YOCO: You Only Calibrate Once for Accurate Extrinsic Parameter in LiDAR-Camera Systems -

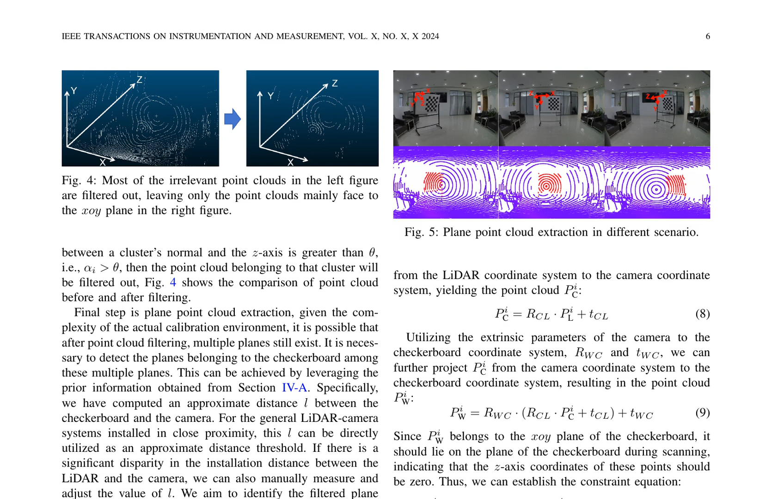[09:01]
This is achieved through computing the distance of each cluster to the LIDR using equation 7 and selecting the cluster with maximum point cloud density. Next, the authors describe the coplanar constraint in extrinsic calculation. By projecting the extracted point cloud from the LIDR coordinate system to the camera coordinate system using equation 8 and then to the checkerboard coordinate system using equation 9,